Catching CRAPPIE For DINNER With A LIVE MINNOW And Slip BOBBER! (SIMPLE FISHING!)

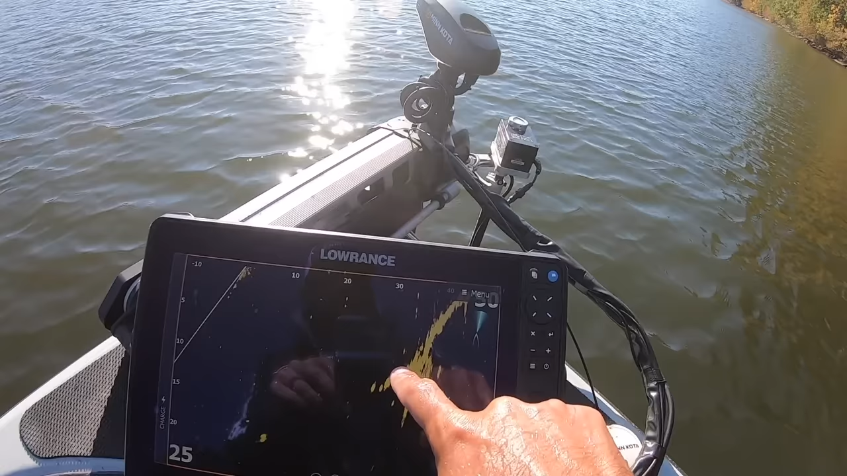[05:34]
So I'm just trying to cast and let my cast land about right in here.
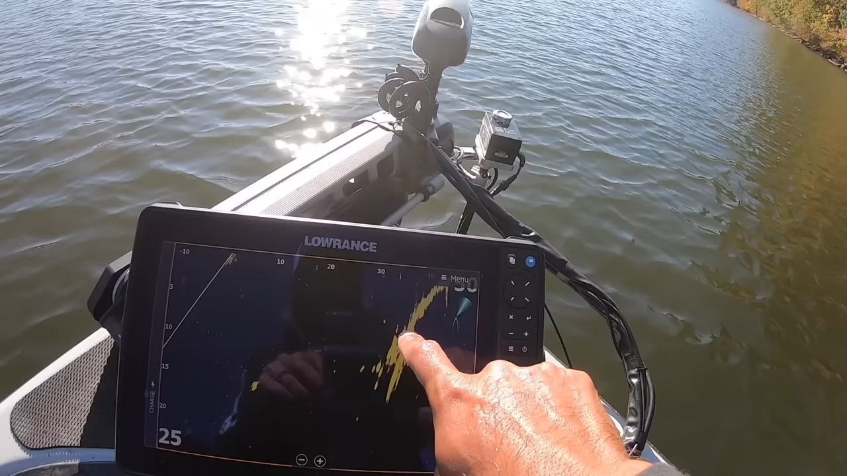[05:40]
Fall right down beside that limb. Fall into that school of crappie and that school of crappie's sitting anywhere from about eight to 12 foot of water right there on that limb. So that's what we're looking at and if I didn't have active target what would I do?